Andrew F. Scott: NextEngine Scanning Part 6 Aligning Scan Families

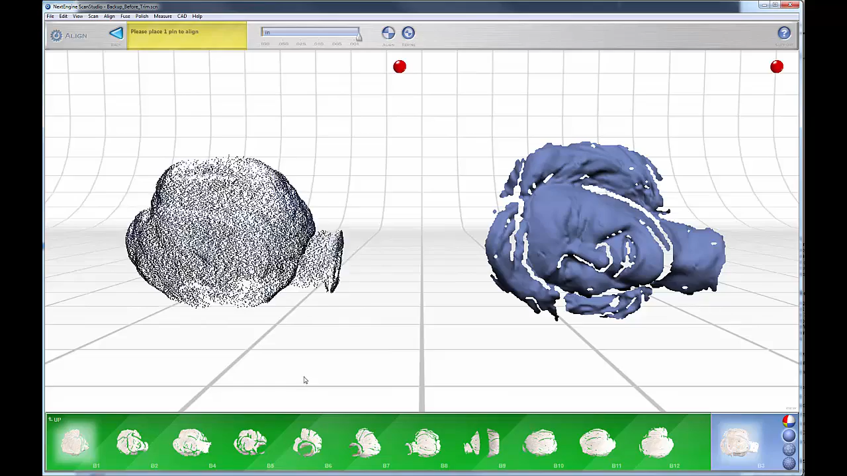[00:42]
Now in this one, I'm going to take a different approach. The other one I showed you how you could use the alignment dots that you've drawn to align your model.
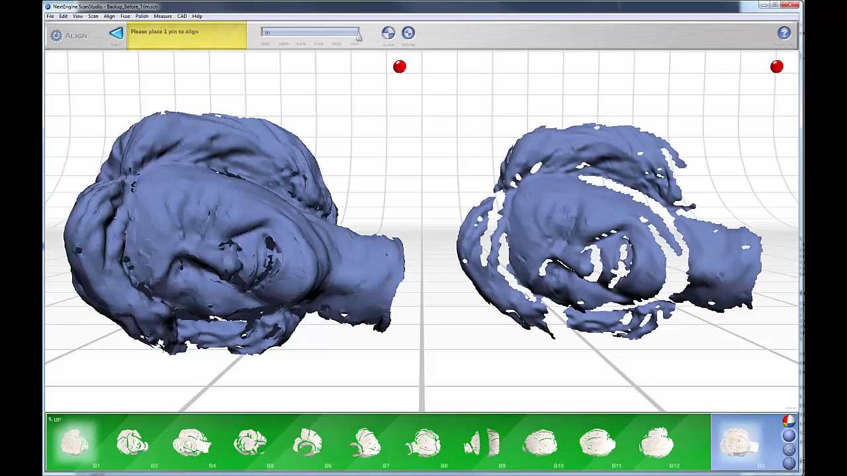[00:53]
And this one, I'm going to try to do it just using model features, features on my model.
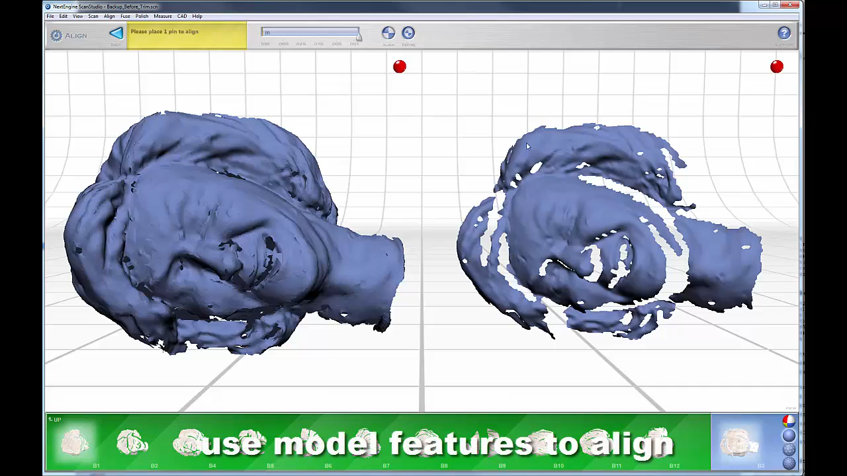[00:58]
Okay, and so I look at my model and I have one in this area right here that I can put an alignment dot to there. And I'm going to do a similar thing over here. I got that right there.
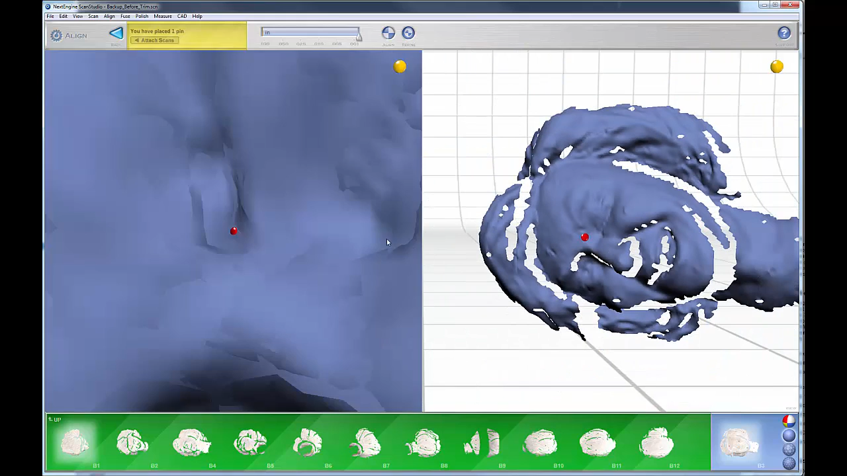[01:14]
So those are two matching features. Okay, I'm going to look over here in the chin area. I have sort of like the chin right here.
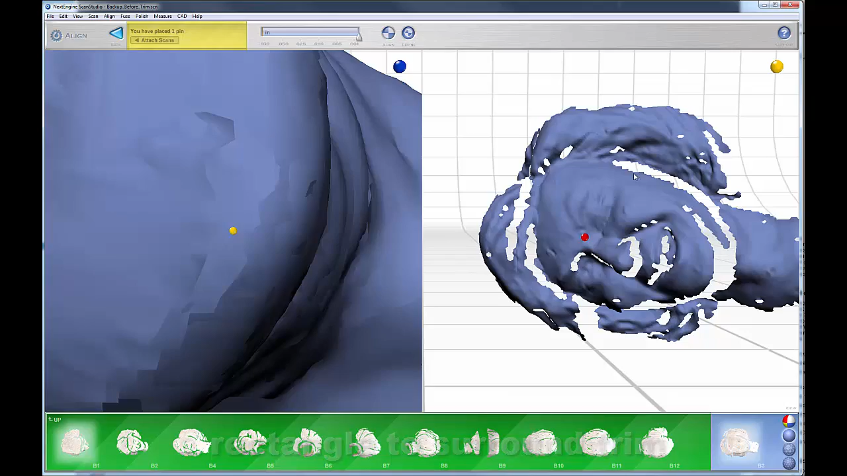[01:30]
I'm going to align it with the chin right over here.
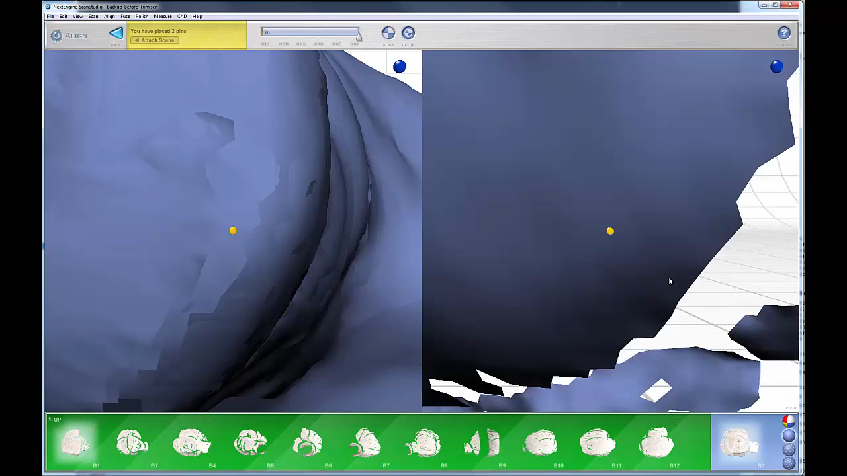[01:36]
Those are two areas. And I need to find one more.
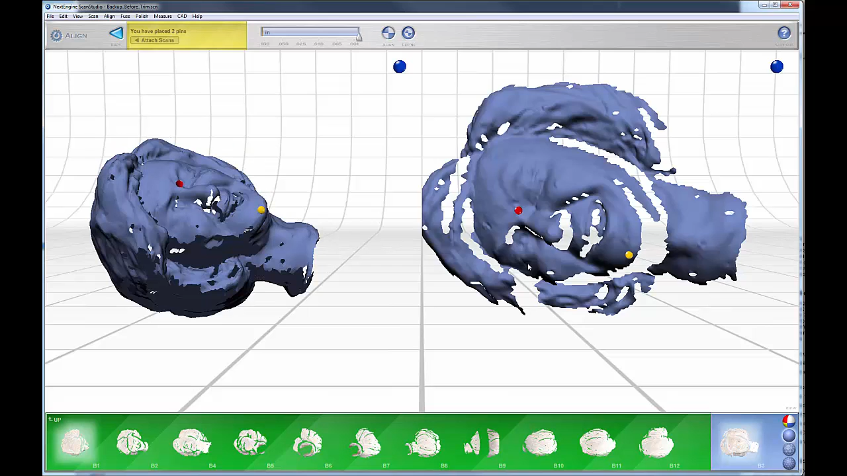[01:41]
Let's see what we have. Oh, we can use the Adam's apple. There are that little hump right there.
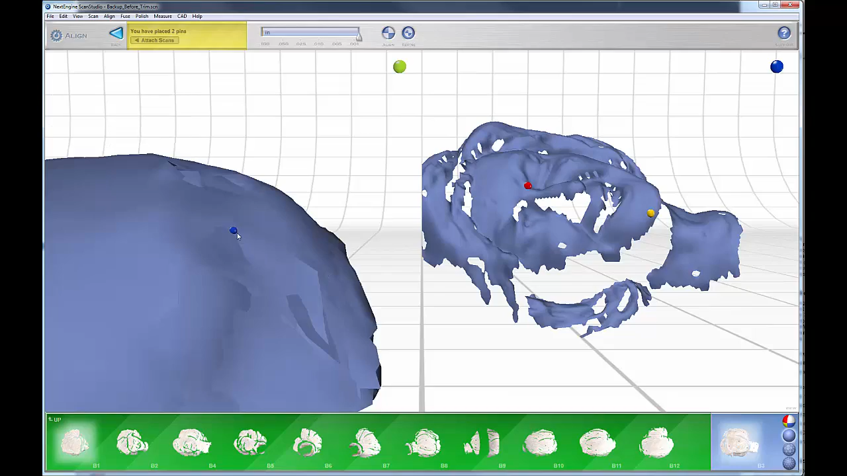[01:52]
And I'm going to align it with this one right there.
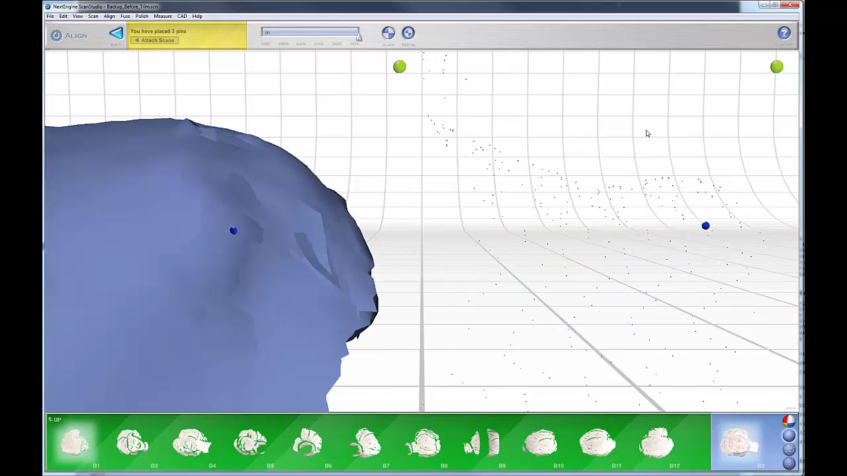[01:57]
And now that I have those three areas, I can attach those scans together.
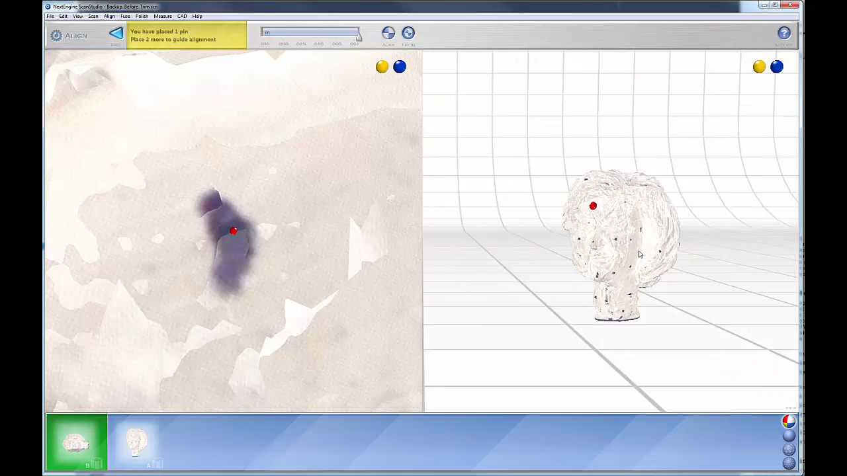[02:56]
And I'm going to get me an alignment spot in the back.
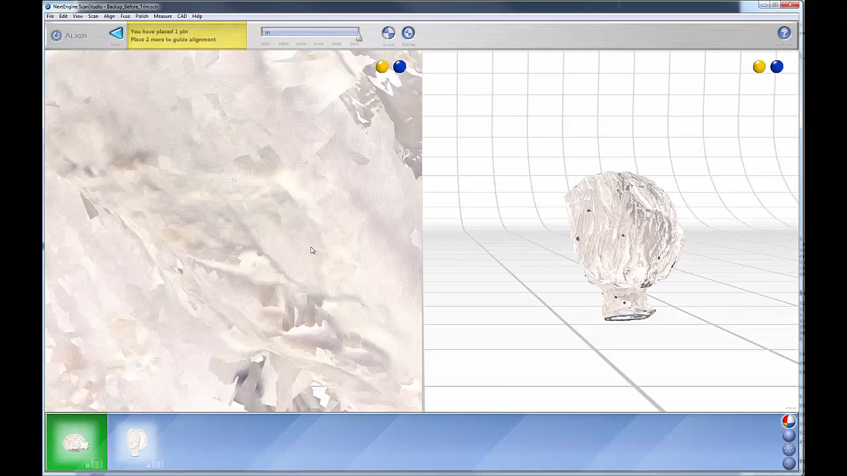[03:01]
See if there's a feature or a dot in the back that I can use for alignment. And I have these two dots like right along.
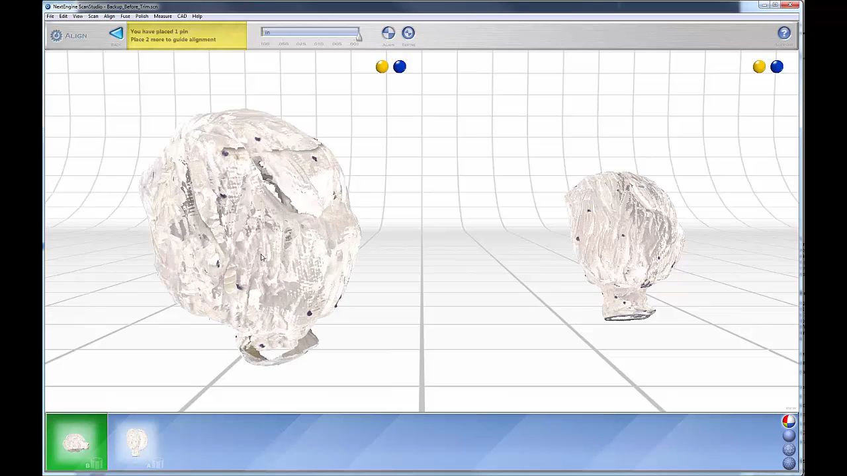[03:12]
Here. Right along here.
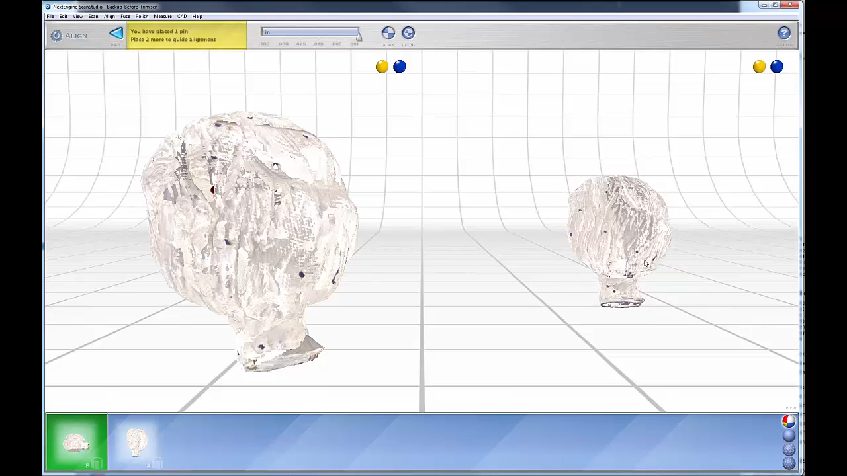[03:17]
These two match up. Right along here. So I'm going to choose this one here.
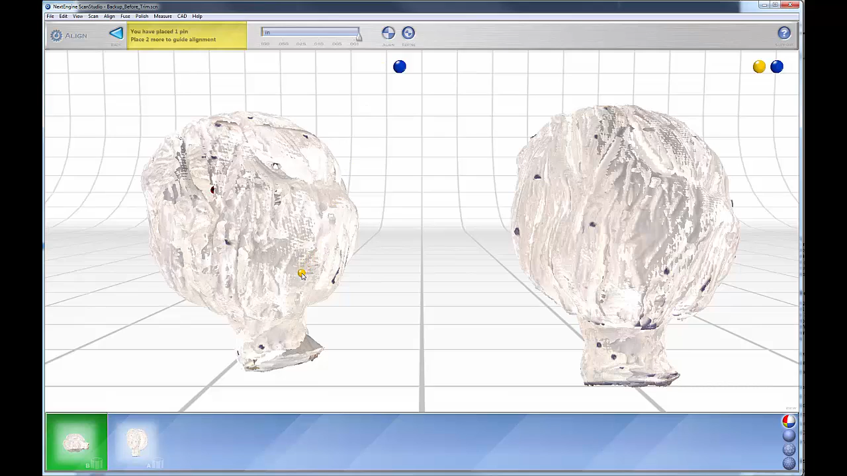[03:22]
And I'm going to choose this one here.
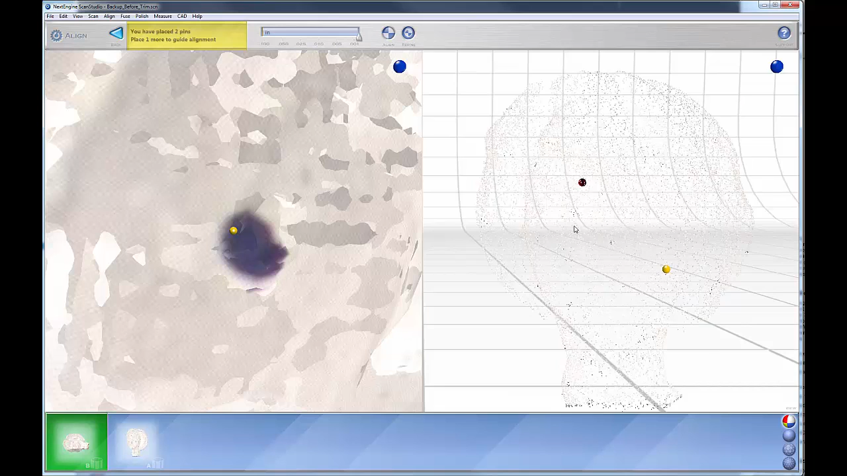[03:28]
And then I'm going to rotate my model around here.
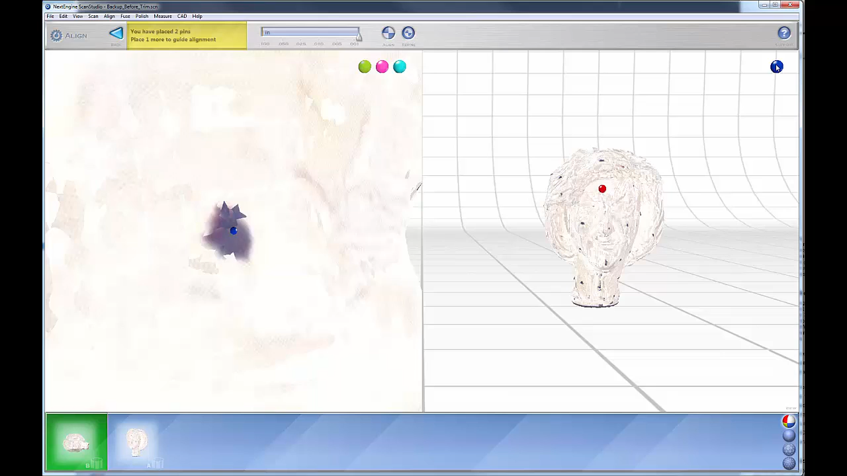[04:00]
And this area right there. And I can attach my scans.
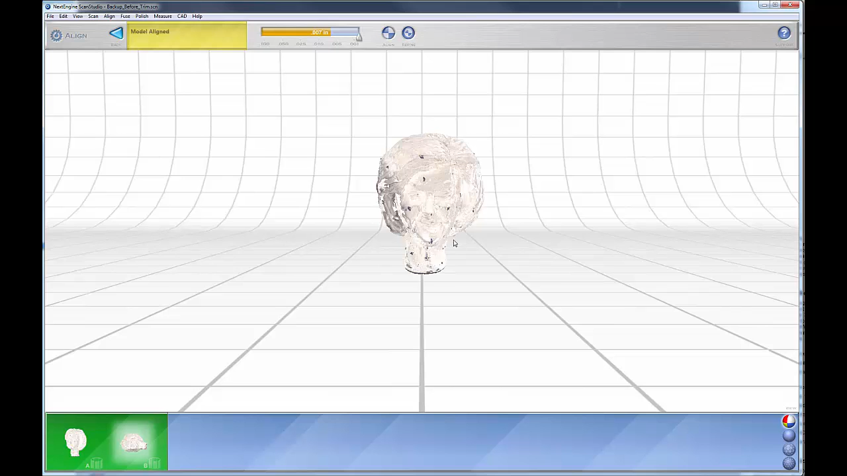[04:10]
And let's take a look. And we'll refine that. Okay. And once you do this, it will join those two families together.
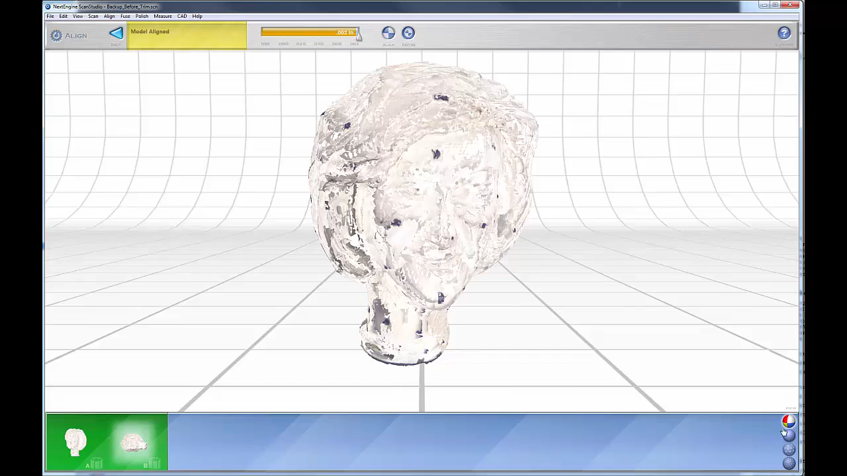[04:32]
And we're aligned within 2,000th of an inch. And that's our line model between those two families. You notice how they're both in the green zone, which means that the families have been joined together. And now is a good time to save this
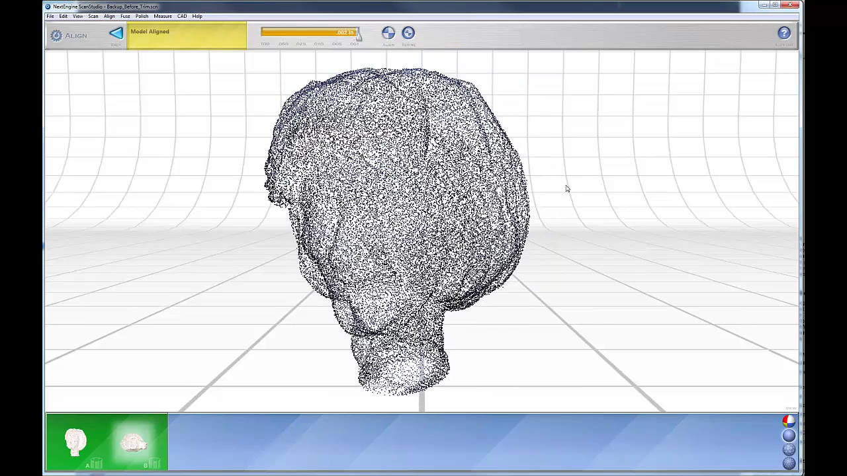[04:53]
file inside of ScanStudio, because that pretty much completes the workflow from within ScanStudio. At this point, we're going to move into RapidWorks,